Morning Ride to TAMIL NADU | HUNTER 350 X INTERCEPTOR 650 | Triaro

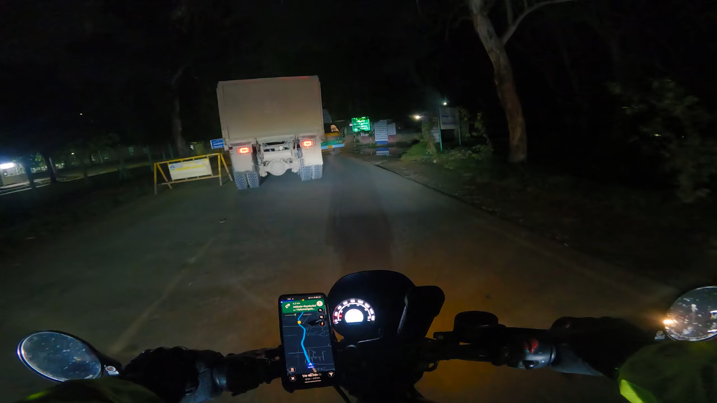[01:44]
तमिलनाडु लिमिट्स, ये क्या हो गया?
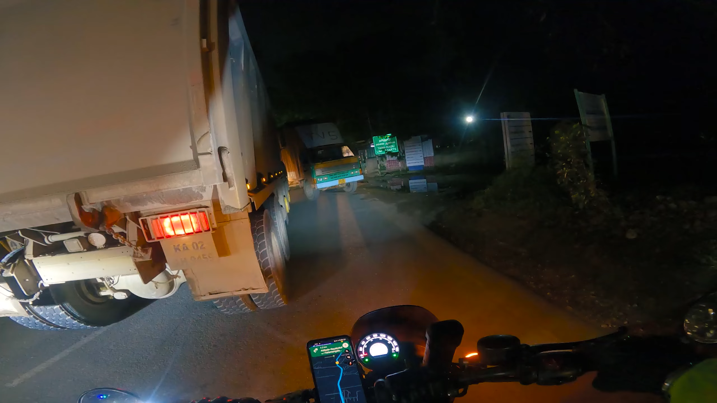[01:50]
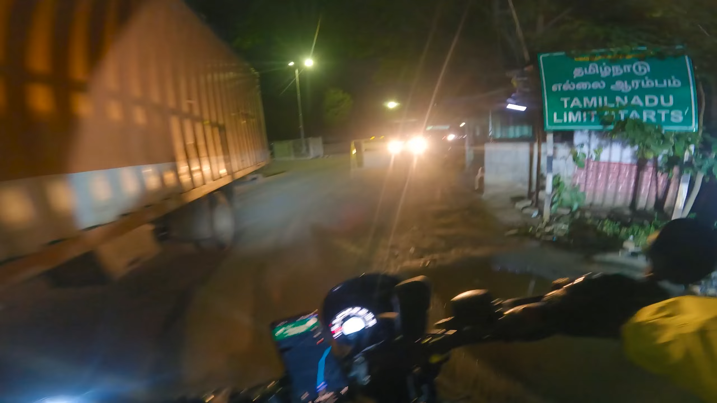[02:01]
शादी। सो हेयर वी ऑफिशियली एंटर तमिलनाडु, और यहाँ से 61 किलोमीटर्स।